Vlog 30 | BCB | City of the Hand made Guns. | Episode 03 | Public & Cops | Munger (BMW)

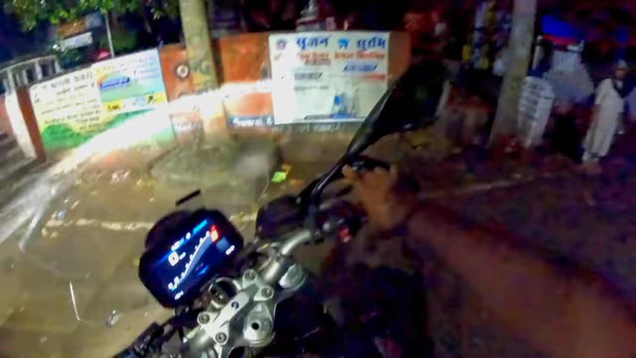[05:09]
हमारा इस टायर का एर प्रिशर बहुत कम है, मैं को कहीं हवा चेकराना होगा,
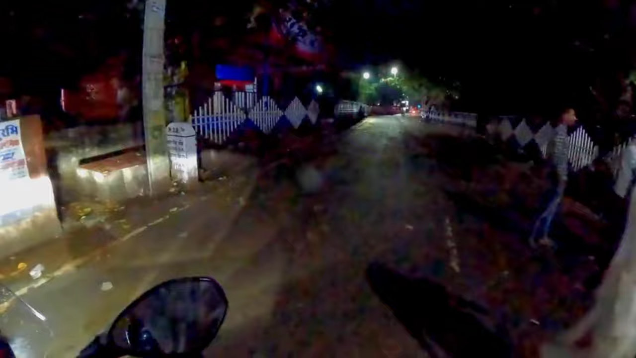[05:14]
देखते हैं कहीं, अगर कोई अप्शन मिलता है, तो हवा चेकरा लेता है, च्योंकि स्टेरिंग जो है, वो बहुत हवी हो गई ही है, हवा कम होने के कारण, वाइज आगे, पोलो मैदान है, पान सो मिटर पर, इस हाफ किलामेटर, यहाँ वाँ कुछ लोग खड़े है,
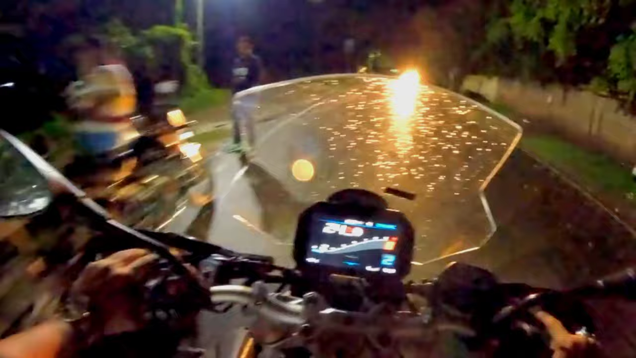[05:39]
दूद का वीट कर रहे है, यह एक खटाल वाला एरिया दिख रहा है मुझे, और,
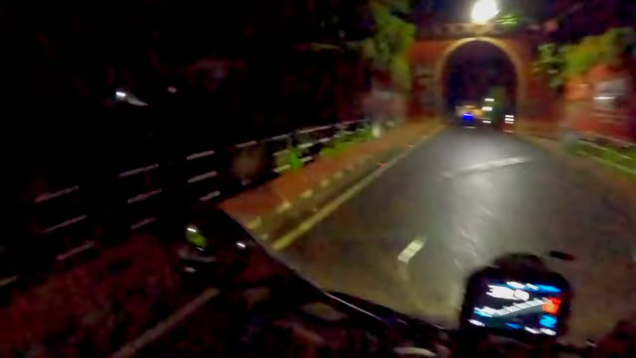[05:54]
यह एक यह इस डिरेक्शन में होगा,
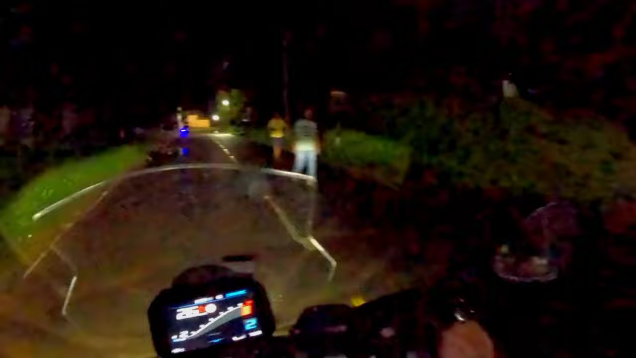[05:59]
गईस अभी मुगे रहा हो तो रात में वह निकलो यार, कुछ नहीं दिखता है, राइट बहुत ही इंप्रॉपर है तर दित के टाइम में निकलना, तिस इस बेतकर चौक,
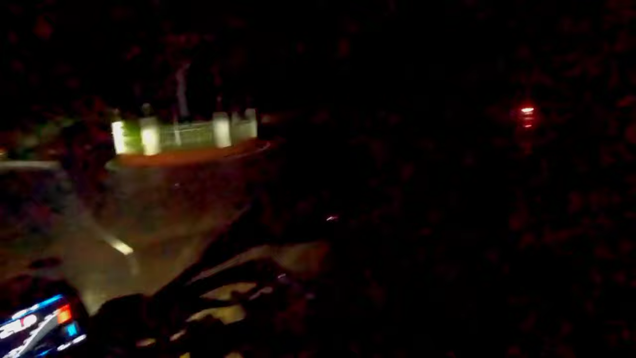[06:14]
और, रस्ता और भी, अंधेरा हो रहा है,
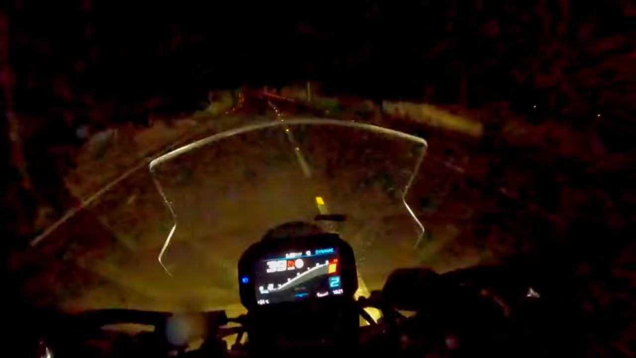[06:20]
सुमसान हो रहा है, लोग नहीं निकलते है, यहां लगता है, ताइम आप देख सकते हो, साड़े छे हो रहा है, बट ऐसा लग रहा है, जैसे रात का दस्ते जादा बजगिया हो, यह गोड़ा, गोड़ा यहां यार, बहुत सारे द I don't know these places,
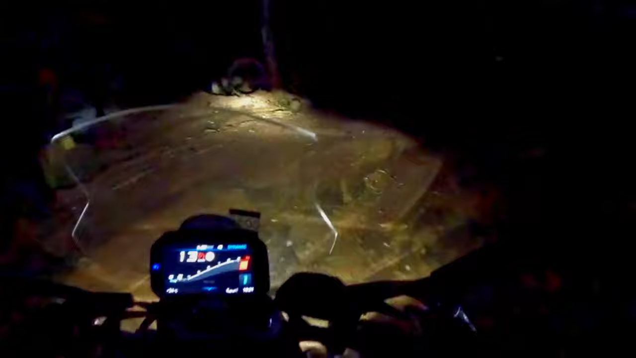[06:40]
पता नहीं यार, यह कौन से रस्ते में ले आई है हमें, यहां से गाड़ी निकलना बहुत दिफिकट लग रहा है, तो, गाइस, यहां से घुमा लेना ही जाद अच्छा रहेगा, बहुत स्लिपरी रोड है, यह ऐसा मटी में गुसा दिया हमने,
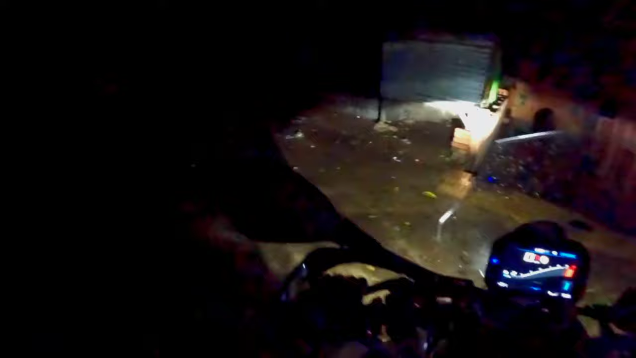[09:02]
तो हम यहां से भी गूमते हैं फिर,
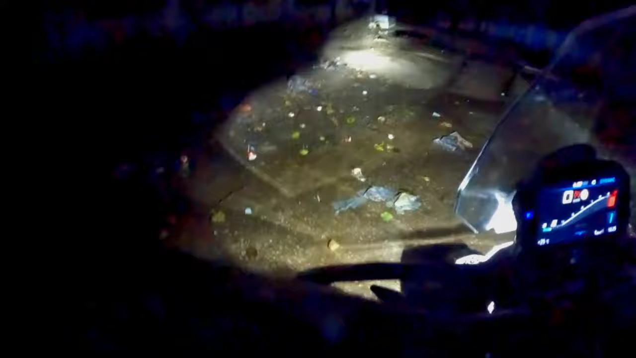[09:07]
और आगे बढ़ते हैं, तो यार,
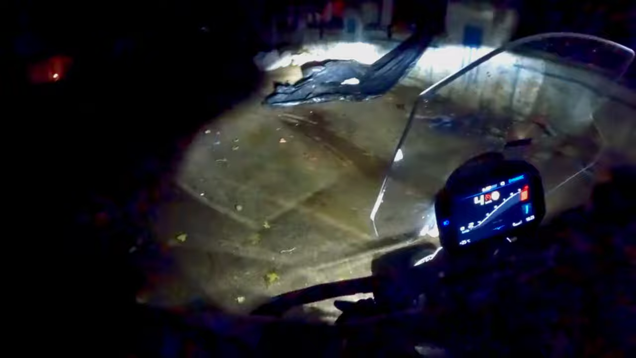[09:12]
बहुत डेफिकल्ट है यार यहां गा� एक तो स्टीरिंग इतनी हेवी हो गई है, हवा कम होने के कारण की कुछ बताया है नहीं जा सकता है, चलते है, यहां से निकलते है आगे, यह किला का एरिया के एक्जिट है,
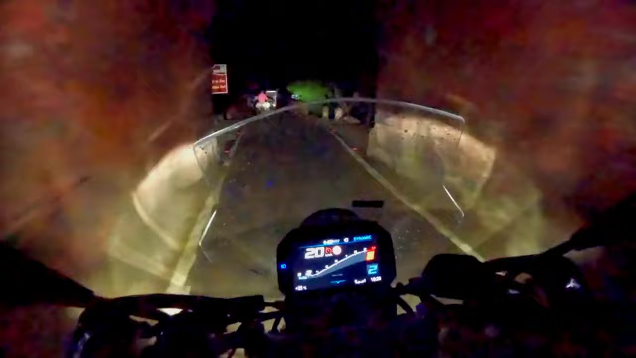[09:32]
मुंगेर फोर्ट, जो हम जिसके अंदर थे अभी, मुंगेर का किला था यह, और मुंगेर का किला के अंदर ही
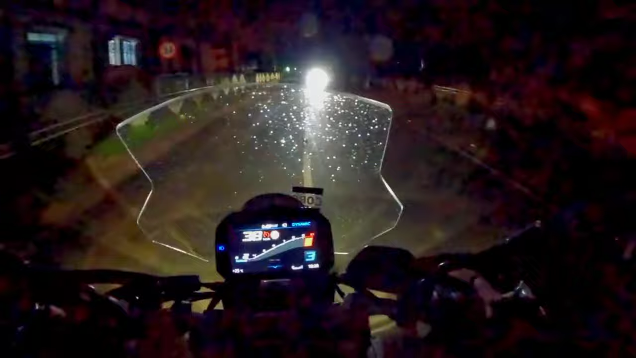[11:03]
नहीं है कि गवर्मेंट क्या कर रही है रोट्स अधि जो है वह बल्यों का बहुत खराब है यह में भी में रोड़ होगा तो फोड़ा ठीक है अगल रोड्स की बहुत खराब है भी
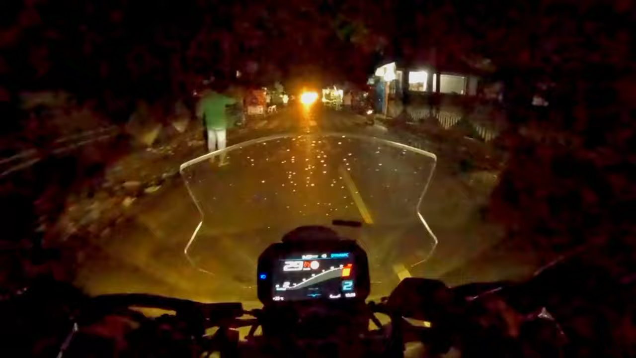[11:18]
खराब
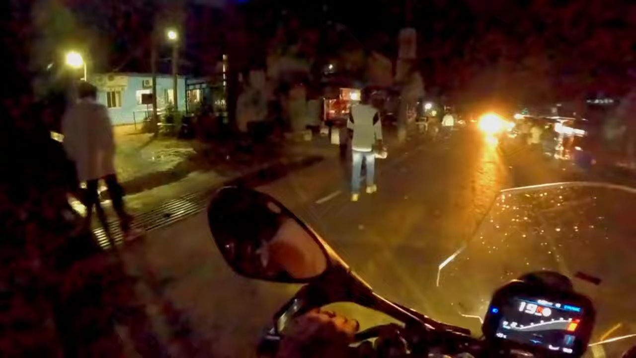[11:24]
है स्ट्रीट खर गाड़िया भी नहीं है जाता है बहुत कम गाड़िया है जो है रिक्षा, आटो,
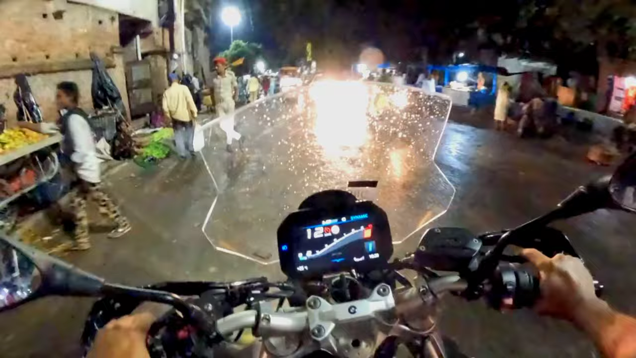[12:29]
यहां से आप देख सकते हो यह रोड कुछ
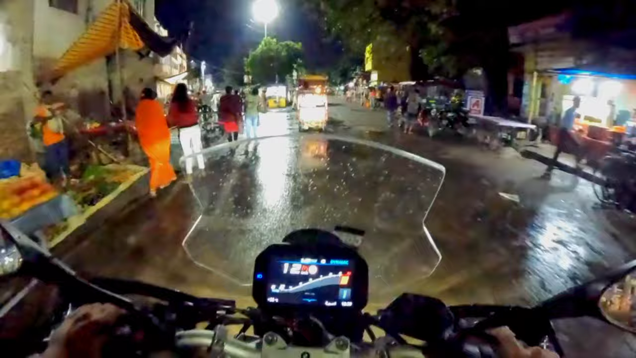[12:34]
खाली दिख रही है तो इस रोड में बुसाते हैं यहां